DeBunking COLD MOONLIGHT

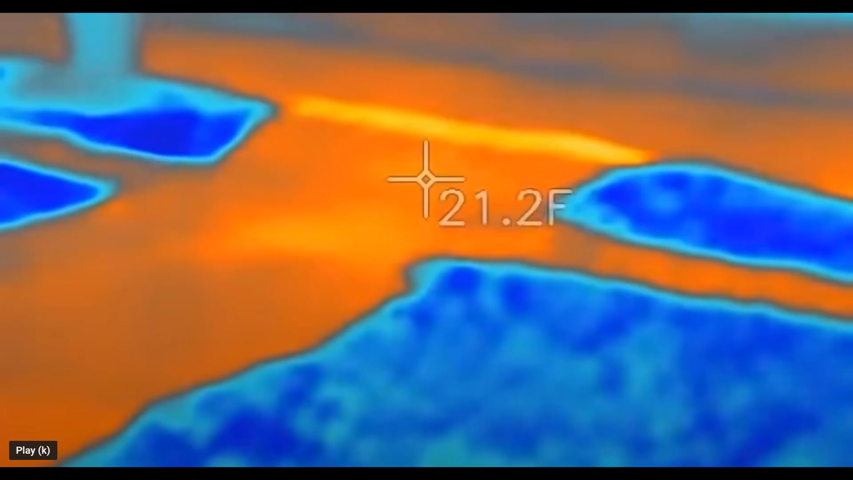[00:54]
On screen: spot 21.2°F
okay here's a video a lot of people wanted me to make
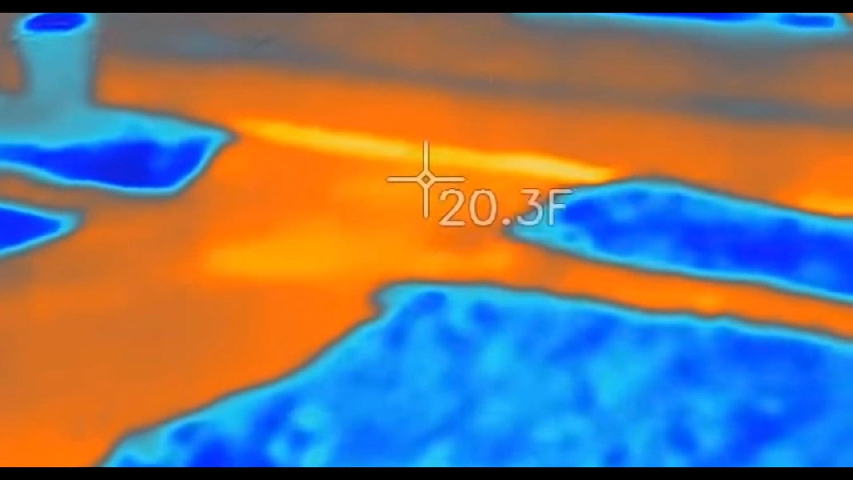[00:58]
On screen: spot 20.3°F
sounds really crazy I'm using a FLIR forward-looking
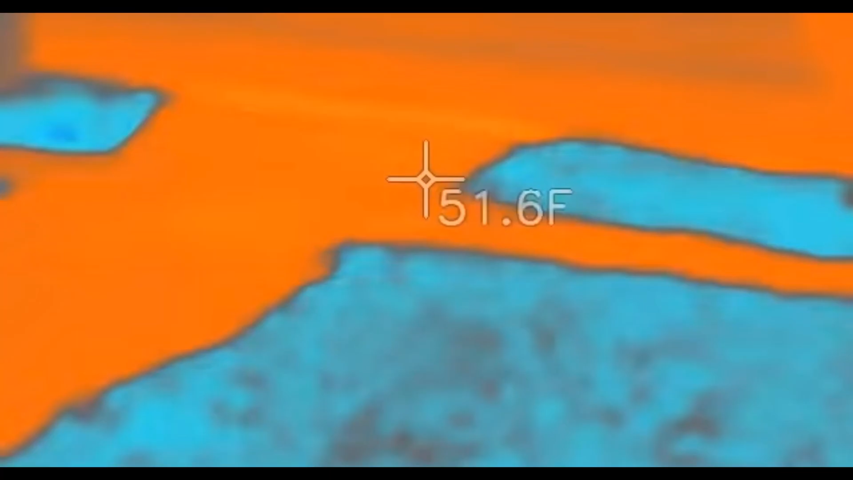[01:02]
On screen: spot 51.6°F
infrared device and
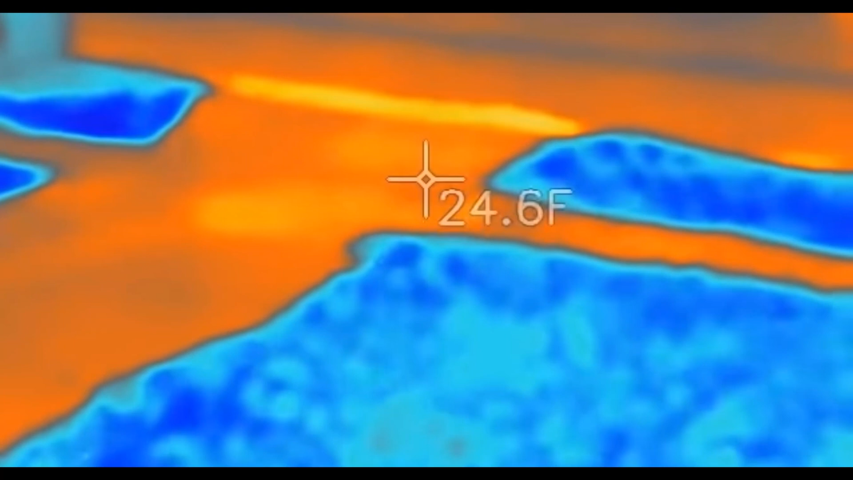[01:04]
On screen: spot 24.6°F
it is an extremely clear night with a extremely bright a full moon here goes a car down the road huh you
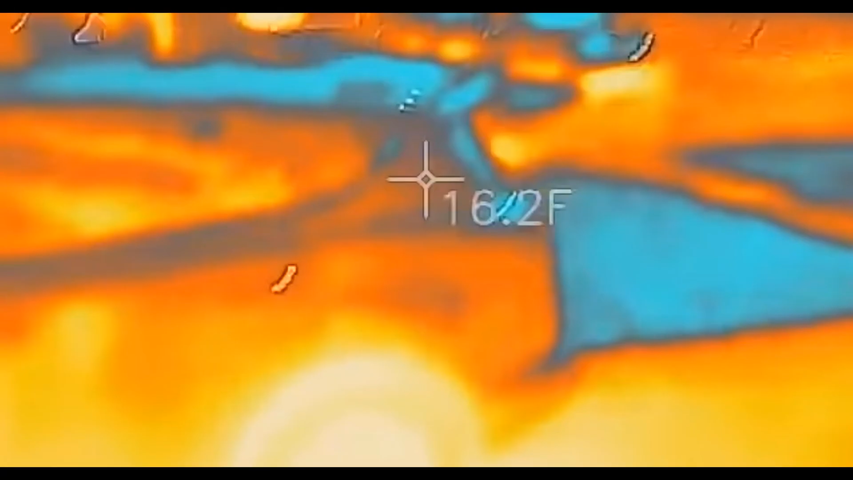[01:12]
can actually still see the brakes
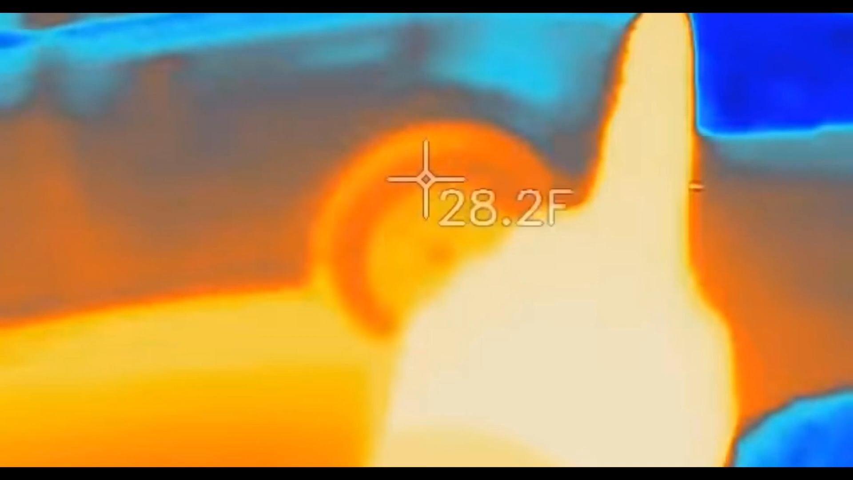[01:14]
On screen: spot 28.2°F
on my tires are a little warm there so I've got a full moon and
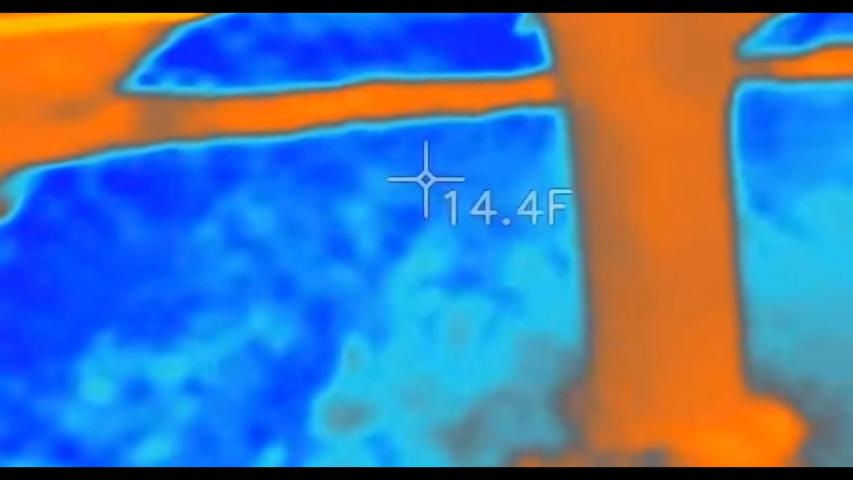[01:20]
On screen: spot 14.4°F
we've got a shadow so let's do in the light of the full moon 16 degrees Fahrenheit 16 degrees Fahrenheit 13 12 12
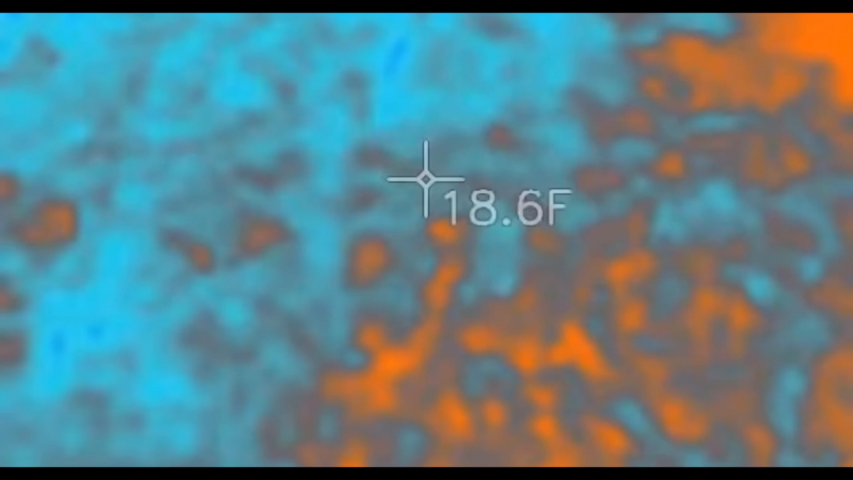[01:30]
On screen: spot 18.6°F
yeah okay here we are in the shadow you can't see the
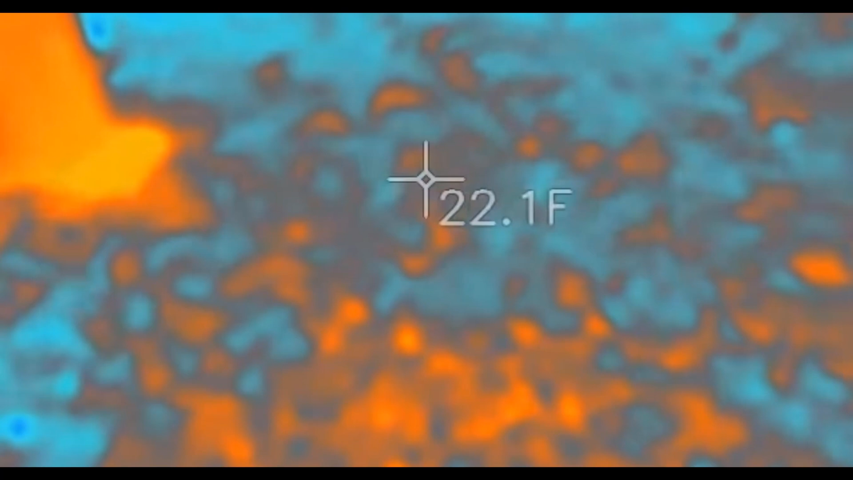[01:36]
On screen: spot 22.1°F
shadow but I am absolutely pointing it in the shadow 22 degrees average 22
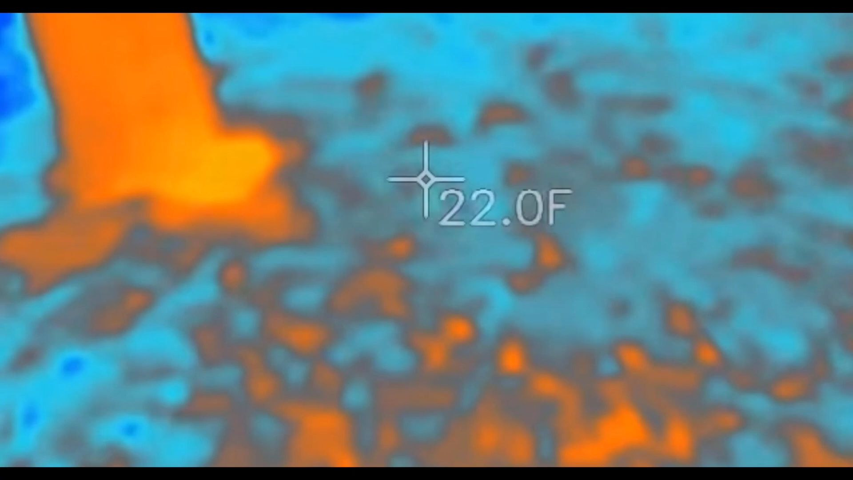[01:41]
On screen: spot 22.0°F
21 22 let's go outside
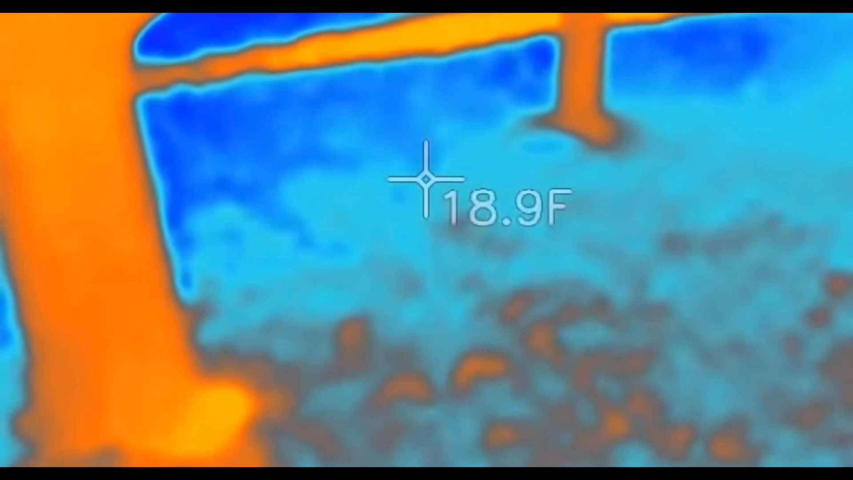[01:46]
On screen: spot 18.9°F
18 19 this is in the moonlight 20
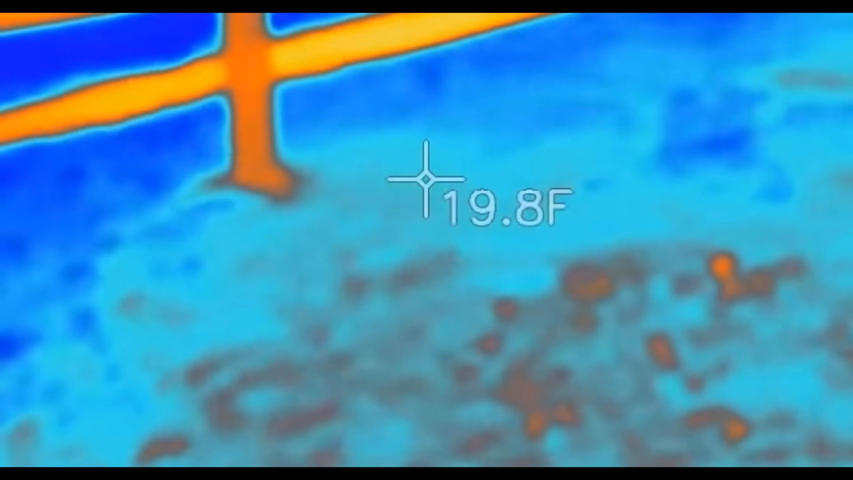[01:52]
On screen: spot 19.8°F
19 19 19 also in the moonlight over here
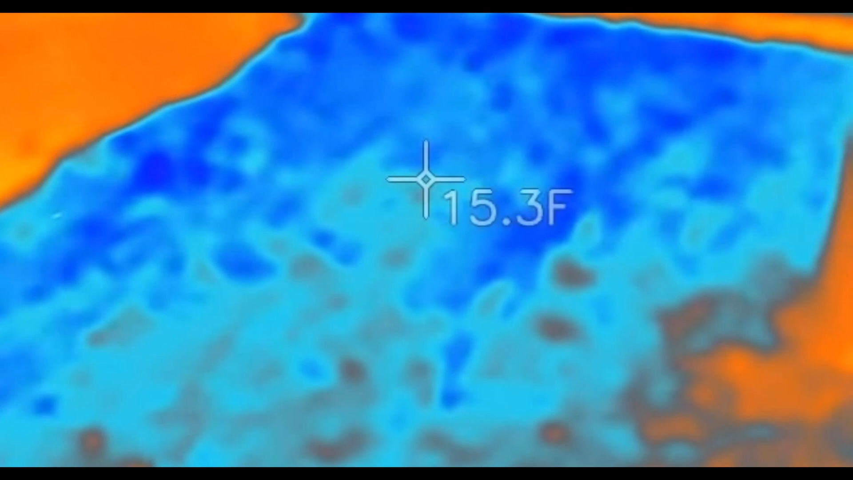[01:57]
On screen: spot 15.3°F
17 15 14 and this is in the shadow right here